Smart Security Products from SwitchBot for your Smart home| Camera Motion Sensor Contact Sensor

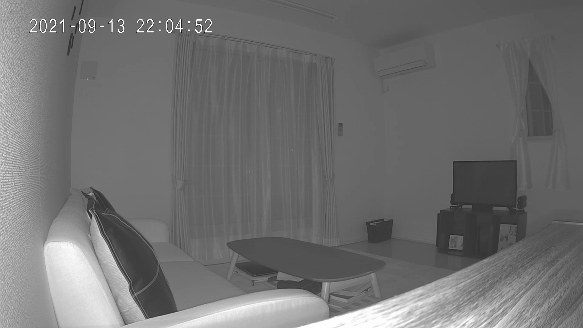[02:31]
So during low light conditions, this camera has 6 IR lens.